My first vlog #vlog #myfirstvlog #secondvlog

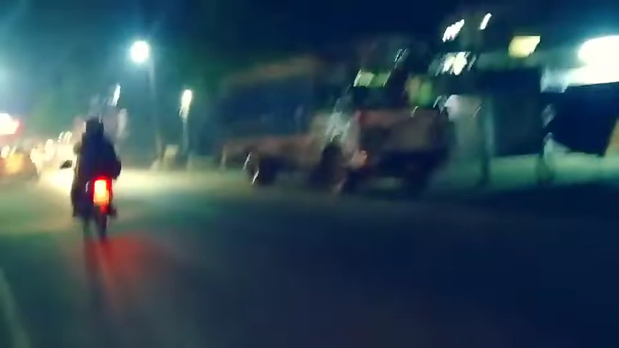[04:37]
गाइस यह तो जा रहा है चौमिन खाने और मैं भी जिम मार ग